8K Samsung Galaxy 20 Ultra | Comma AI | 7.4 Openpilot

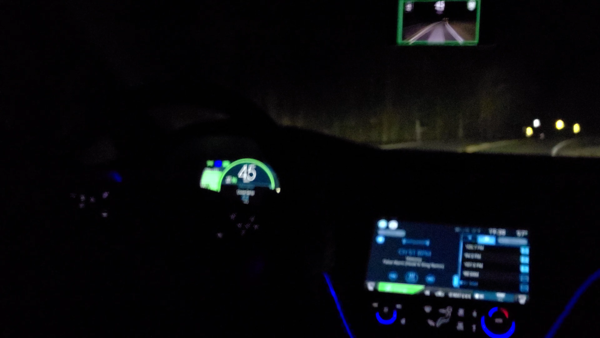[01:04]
That's one on the corner that doesn't like. And this is one of the other ones. You'll notice the road symbol comes up there where the steering wheel is because it knows they have a main need to assist it.
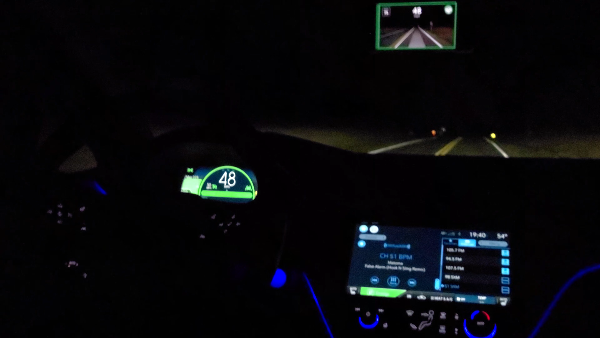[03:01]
And I resumed it and it's now steering by itself. You'll notice the border on the EON turns green when it's under control. And it's blue.
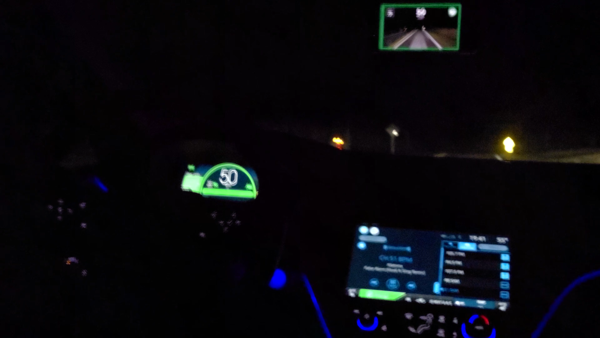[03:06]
You'll see the two outer white thin lines. Those are tracing the outer markings on the lane.